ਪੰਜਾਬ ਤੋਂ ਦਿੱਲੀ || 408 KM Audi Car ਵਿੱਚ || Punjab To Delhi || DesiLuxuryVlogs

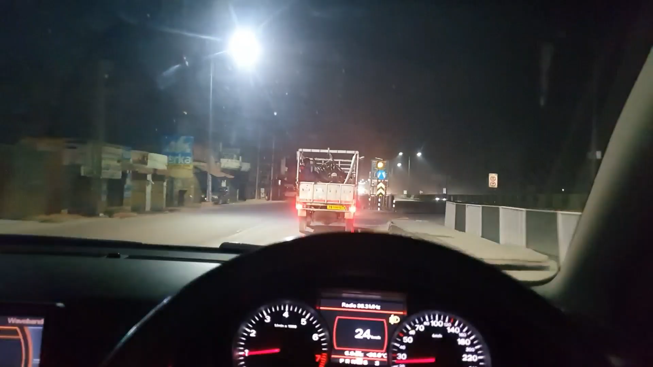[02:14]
जलंदर तो मेन हाइवे ते चड़ चलें
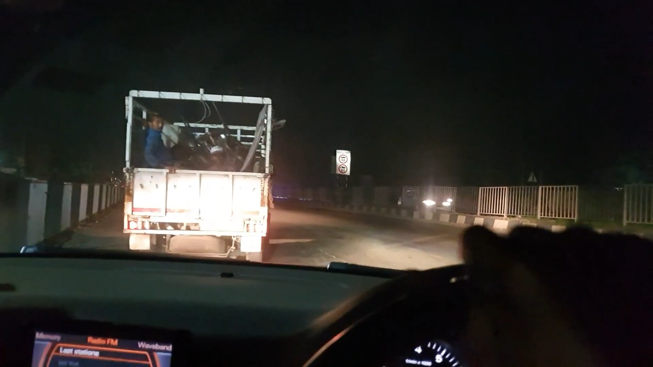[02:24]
सब्सक्तरें ते आप हाई वे दे स्पीड इनन ते किती होई यह कार वास्ते 90 यह लिख्या बोड ते हाई वे दे उत्ते 90 जीस्पीड